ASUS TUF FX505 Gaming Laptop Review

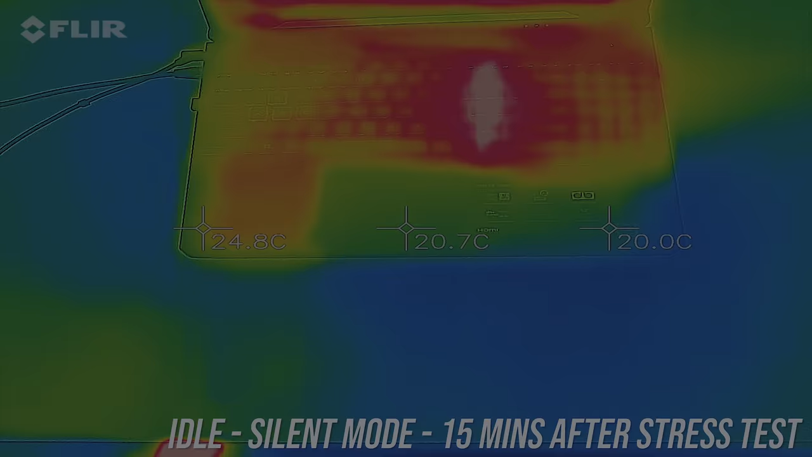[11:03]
As for the external temperatures where you'll actually be putting your hands, at idle 15 minutes after completing stress tests it was around 30 degrees,
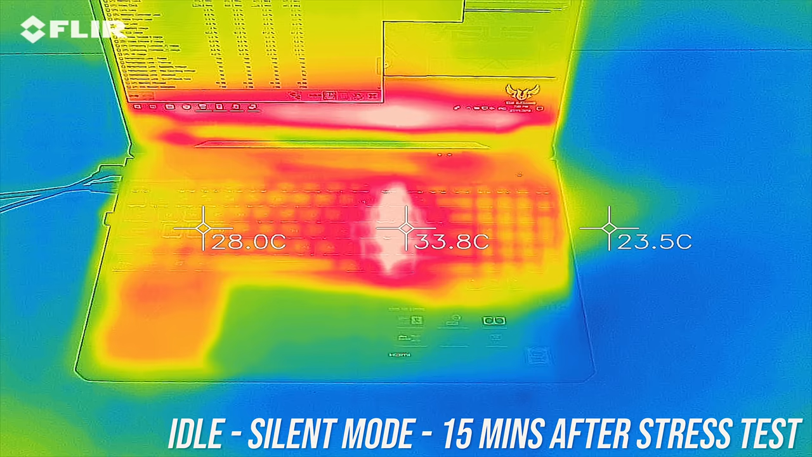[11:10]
though up to 40 near the center.
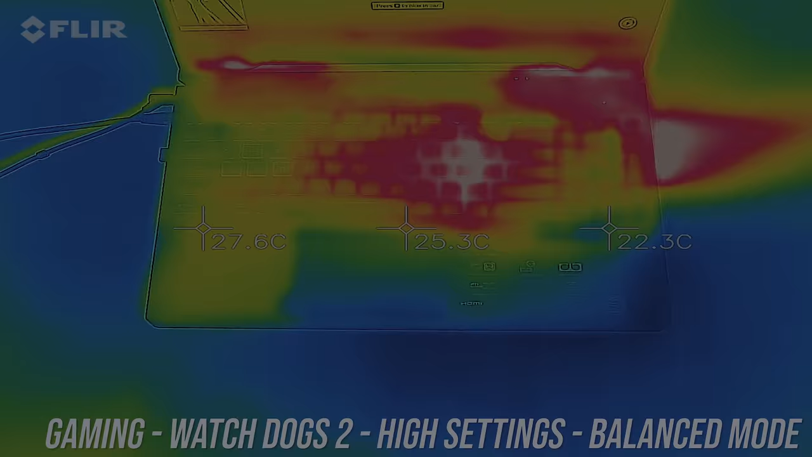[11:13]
While gaming the center gets to around 50 degrees celsius,
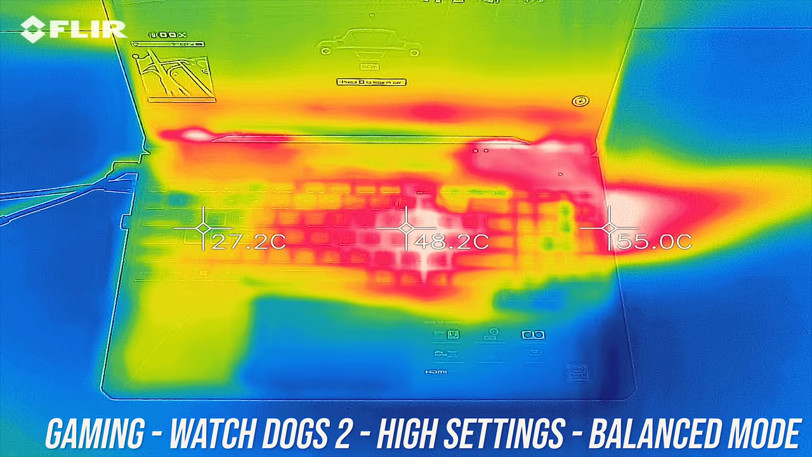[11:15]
but the rest is quite cool in comparison, and then a similar result was seen with the CPU and GPU stress tests running.